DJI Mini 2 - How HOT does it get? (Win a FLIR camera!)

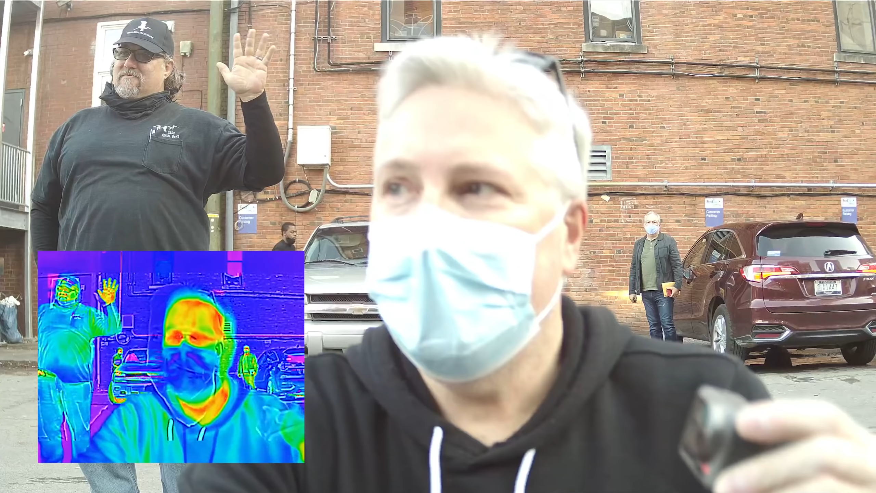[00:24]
how do I look pretty cool let me oh yeah definitely cool
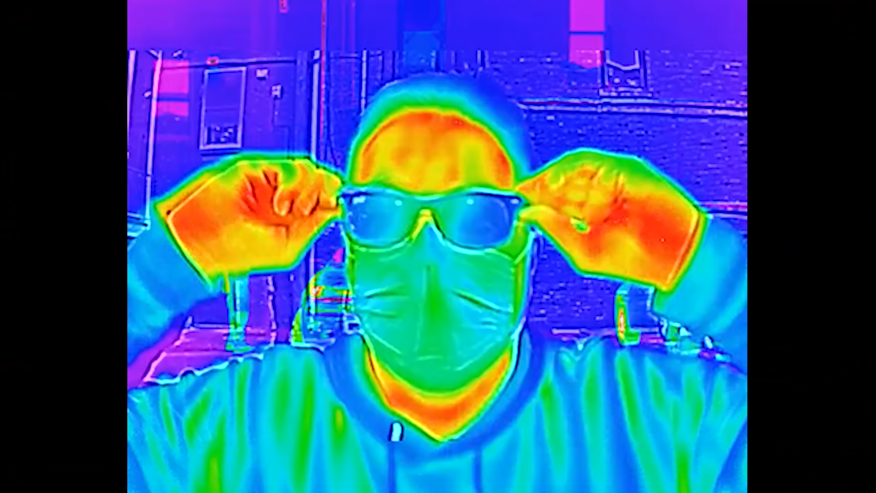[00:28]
but I think I need something I need pupils
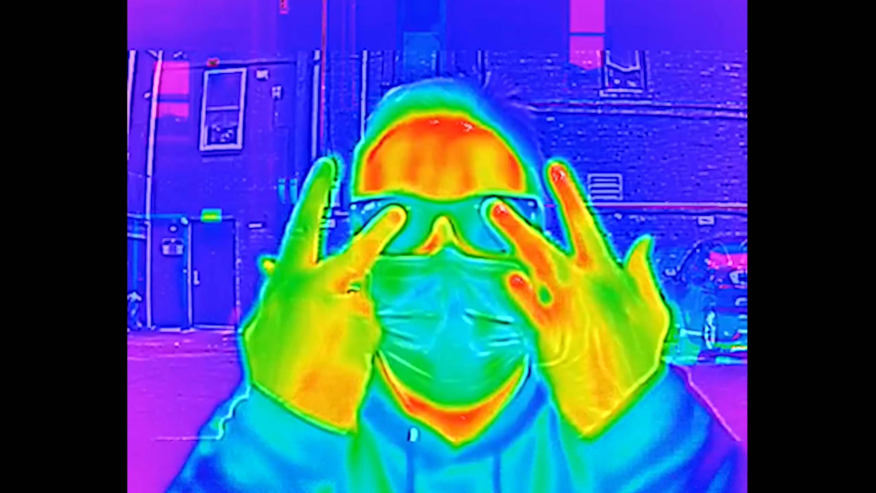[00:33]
all right here is the mini 2
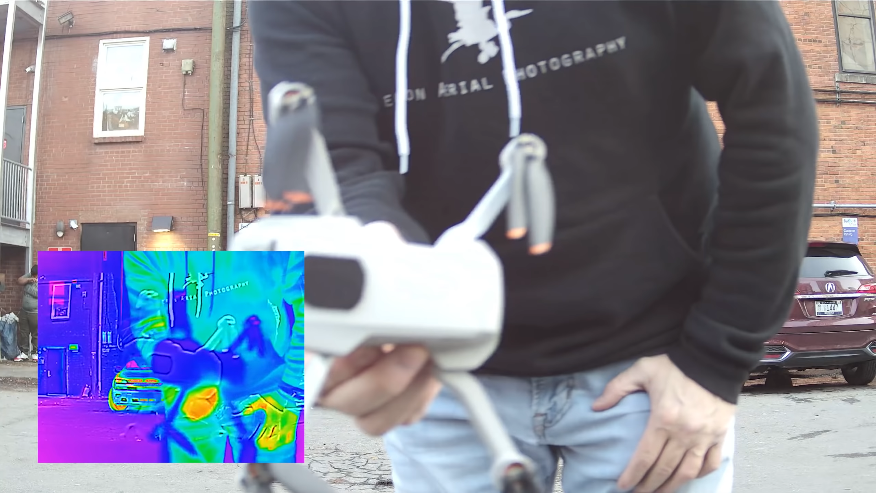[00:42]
in its first starting cool state
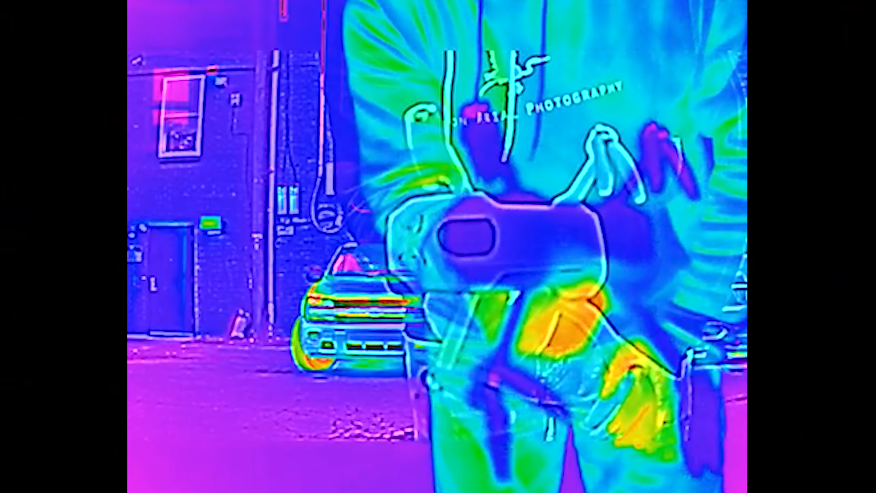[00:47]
hasn't
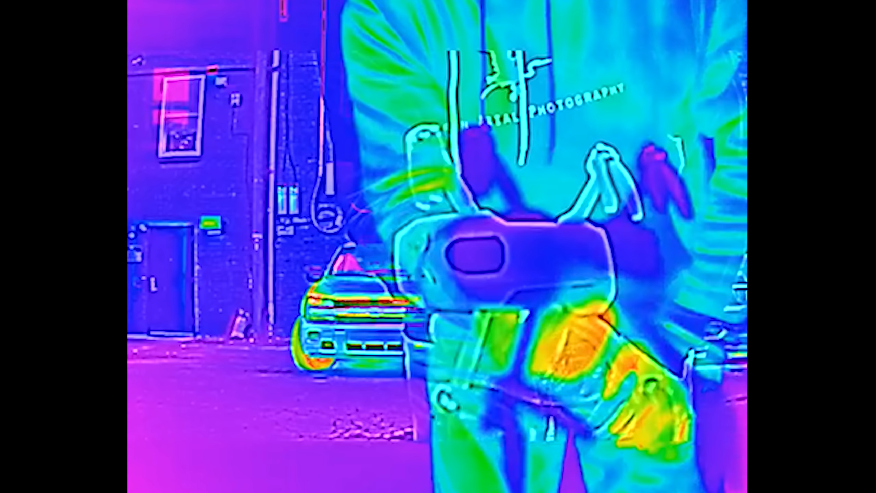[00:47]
been on at all okay now I'm gonna take off and hover it
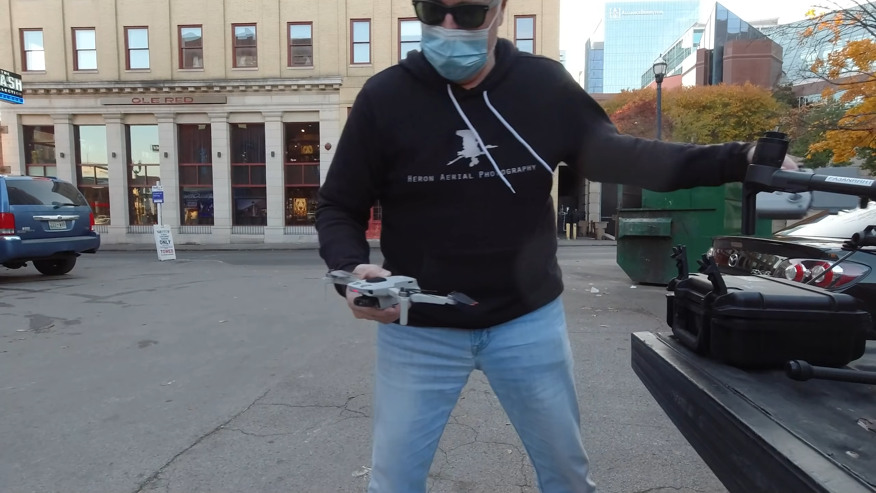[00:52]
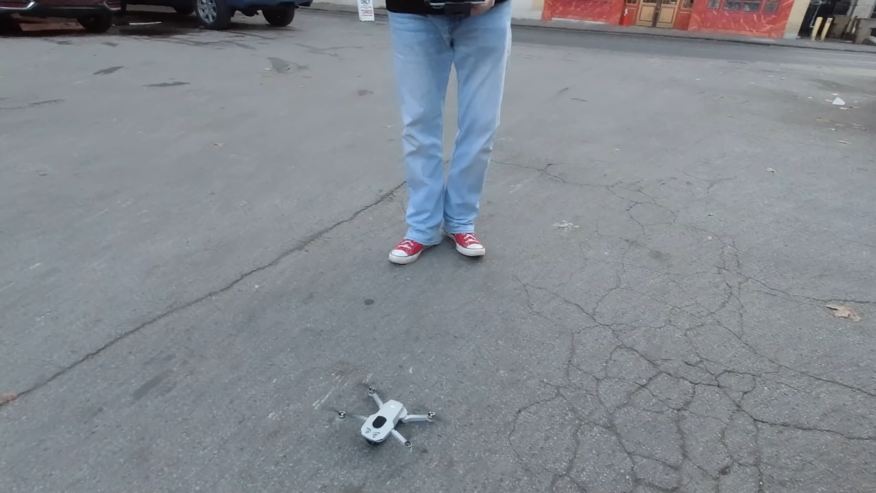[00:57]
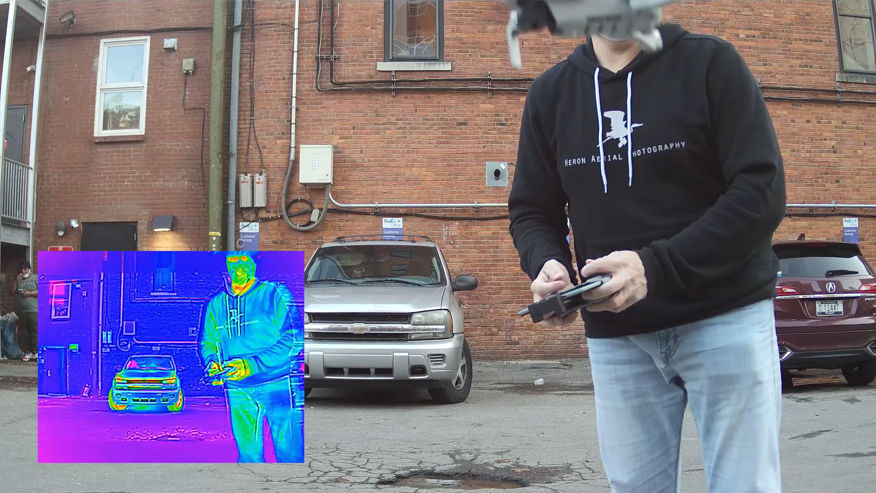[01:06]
just yep you are now dead center
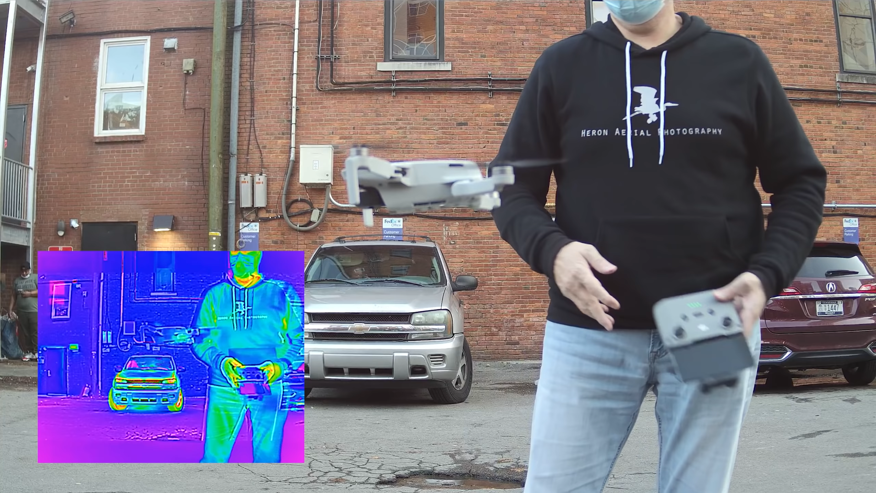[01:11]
all right close enough you look good get a little closer wrong way there you go you can already see it's heating up a little bit you can see the motors
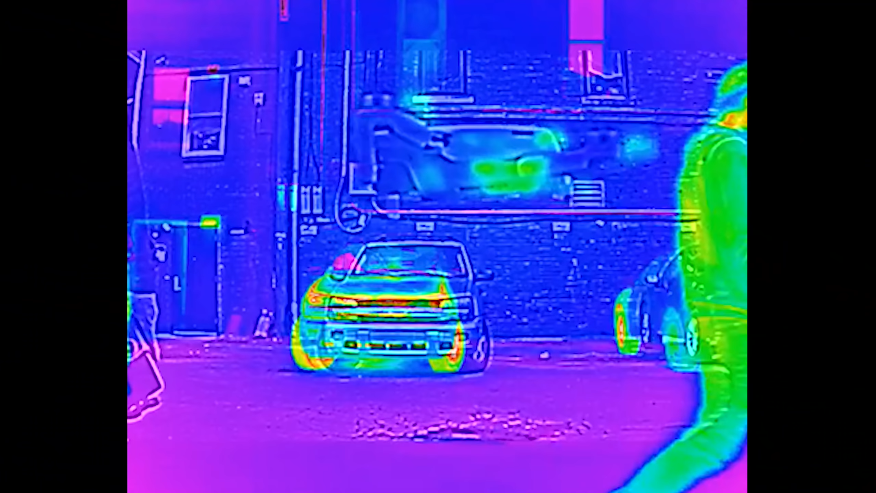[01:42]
okay five all right now I'm not touching the controller at all so
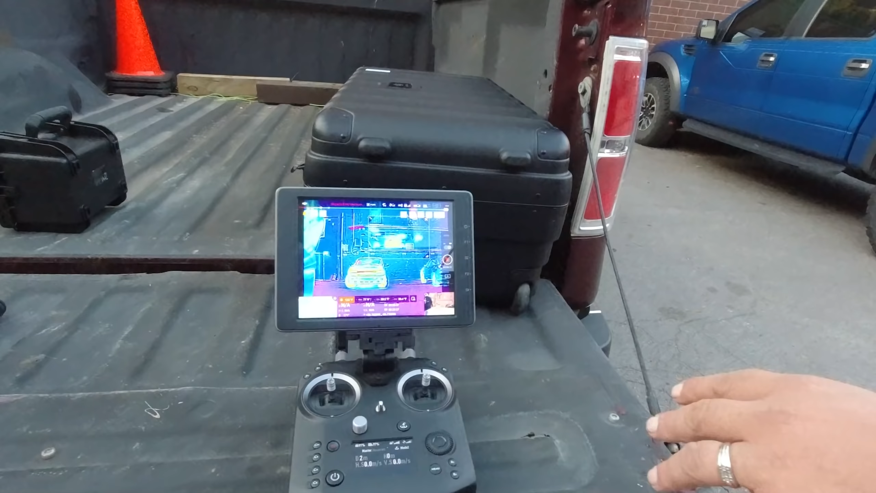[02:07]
app and it's going to read between hot and cold of these two temperatures in the box it's
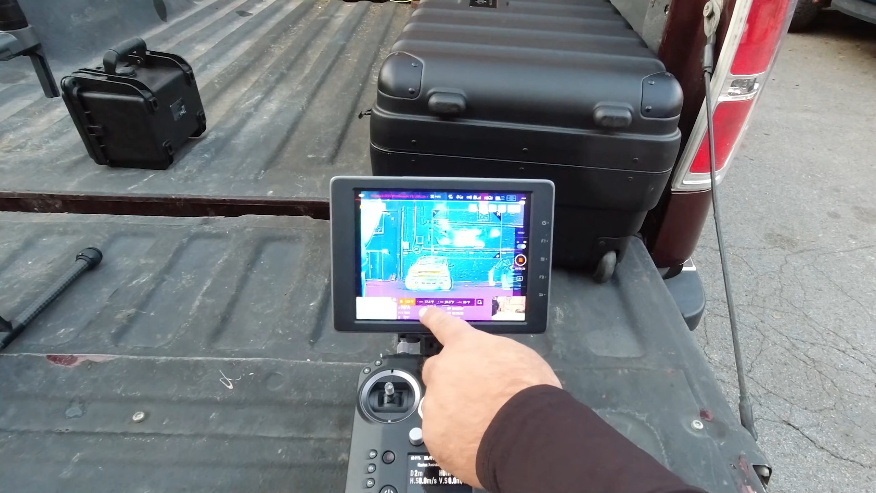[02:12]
given a 78 77 for hot and as low as 29
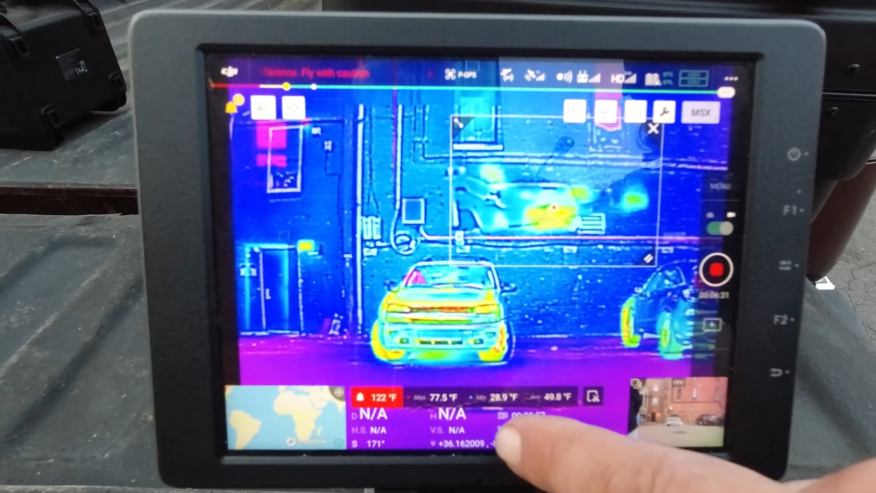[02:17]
On screen: max 77.5°F, min 28.9°F
for cold and now a time-lapse yep
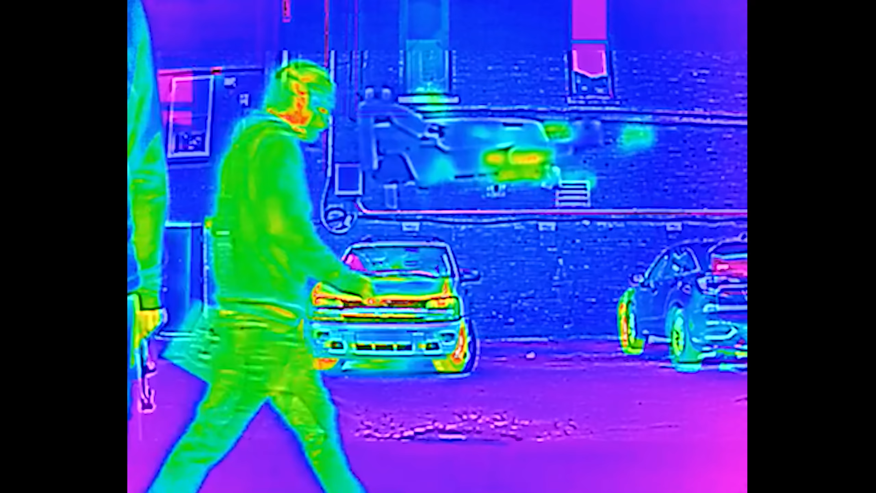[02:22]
you can see it starting to warm up a little bit yeah we're about
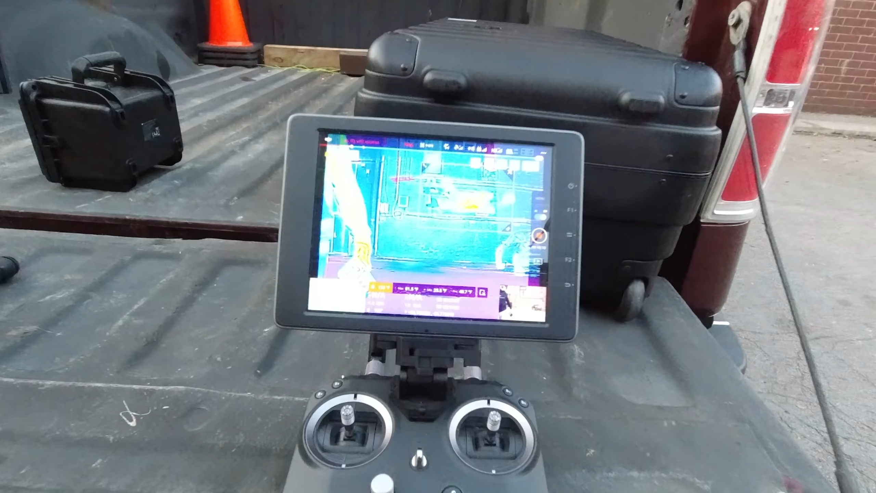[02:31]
is focusing on the hottest part she's holding steady at about
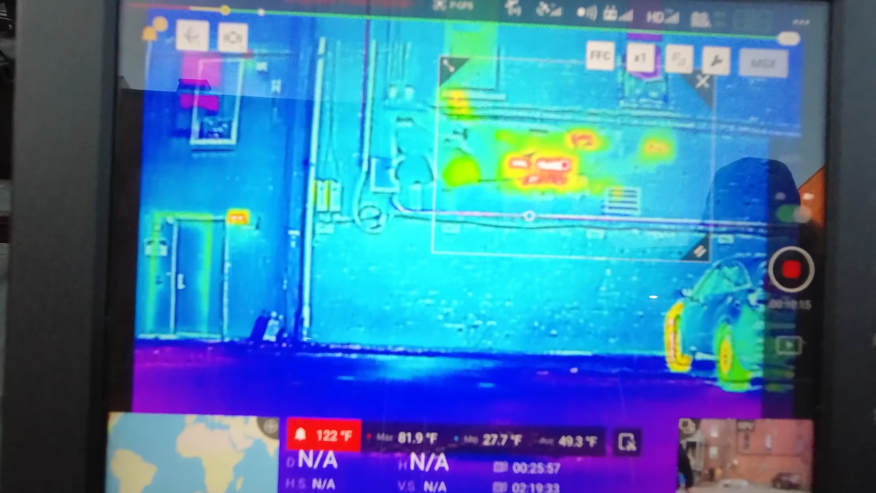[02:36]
On screen: max 81.9°F, min 27.7°F
83 degrees Fahrenheit what I'd like to do now is have her come down and then just hold her in my hand while it's on to see
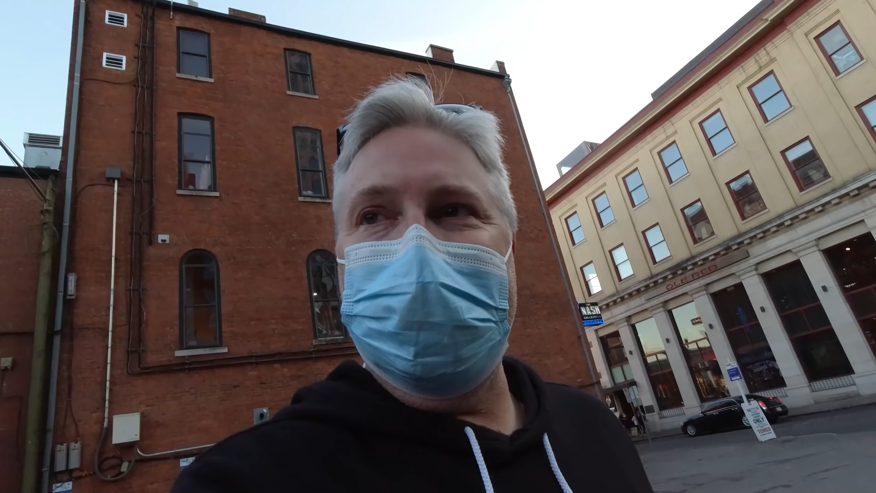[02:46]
if it gets any hotter without any air movement
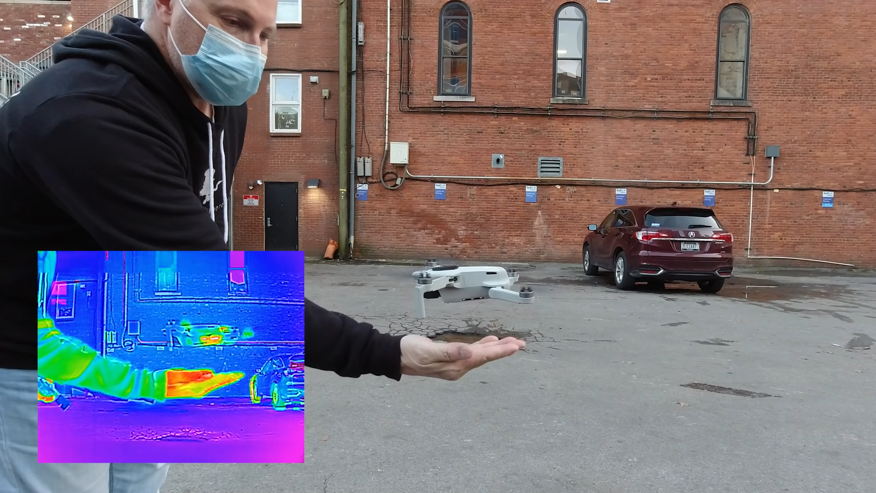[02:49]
so land in my hot little hand
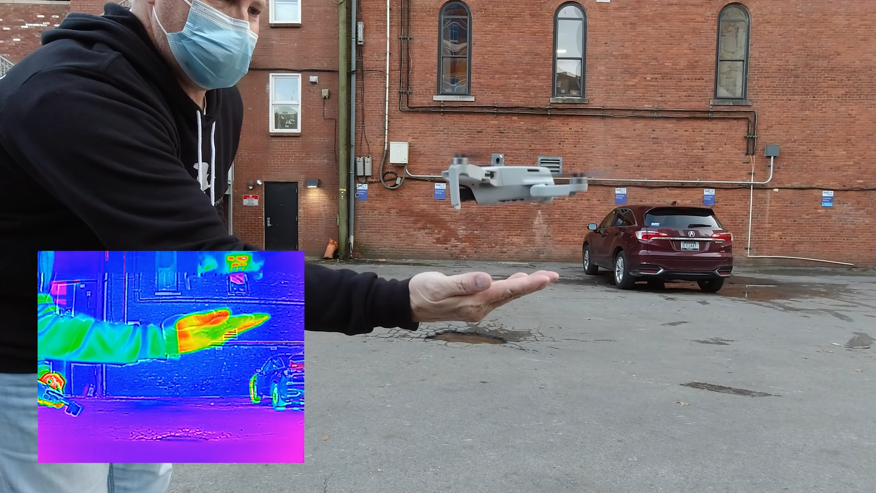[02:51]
the
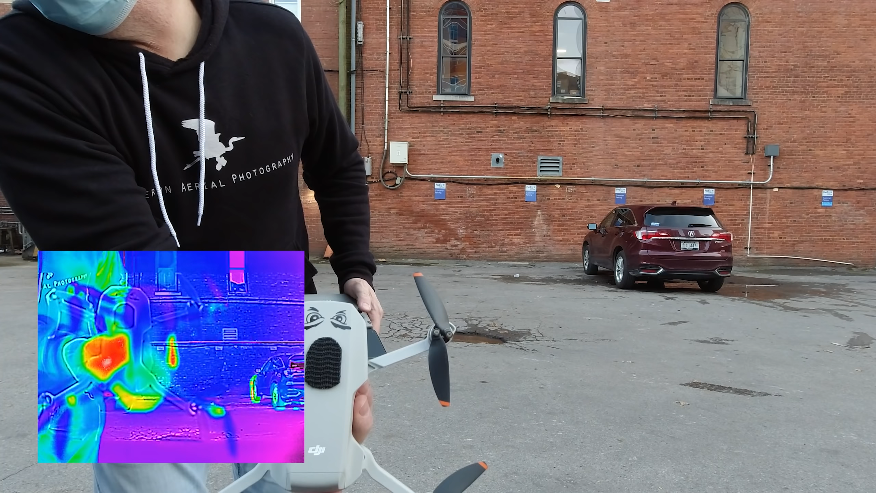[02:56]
average
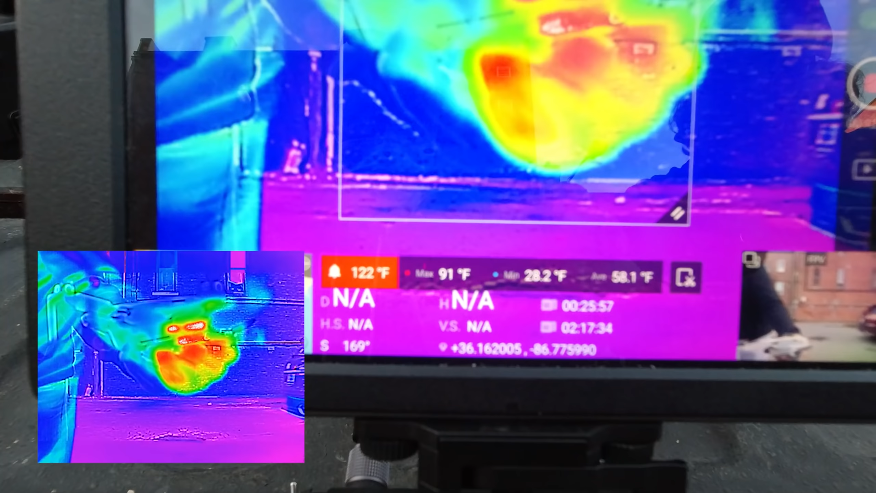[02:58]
On screen: max 91°F, min 28.2°F
temperature of where we are right now is
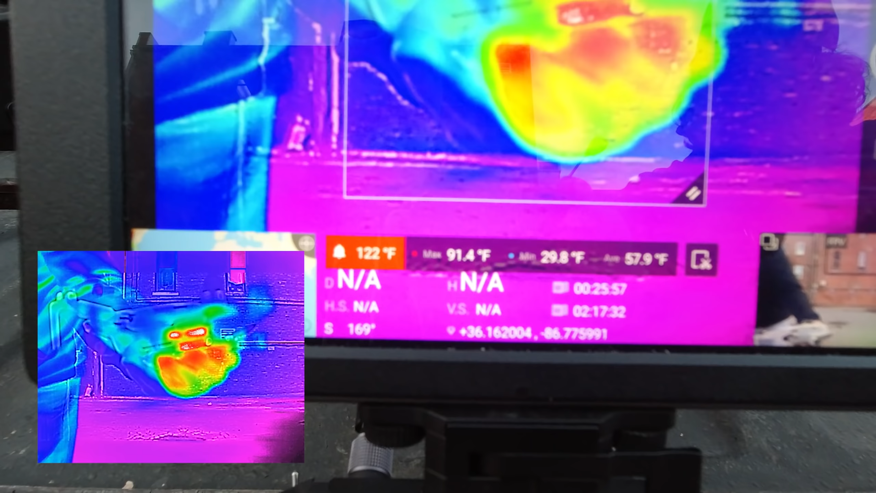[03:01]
On screen: max 91.4°F, min 29.8°F
about 57 58 degrees so